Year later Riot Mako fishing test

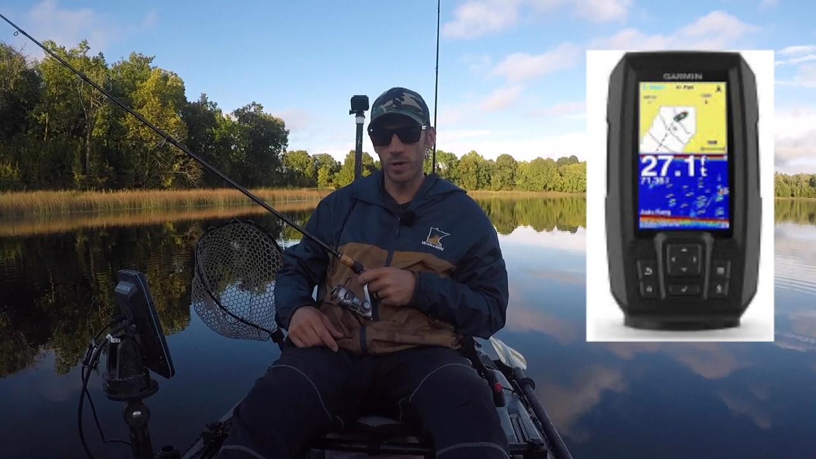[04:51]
then the Garmin striker from a local sports store the Garmin striker is pretty sweet to have I mean it's just